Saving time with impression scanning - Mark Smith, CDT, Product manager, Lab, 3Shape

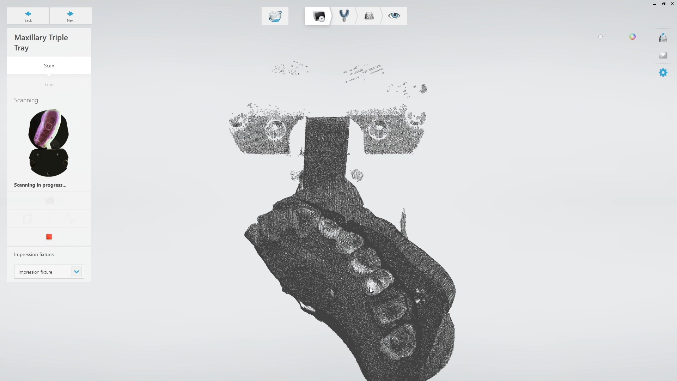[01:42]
the very end I'll scan the details around the die and then combine that into one model and then at the very end I'm ready to design.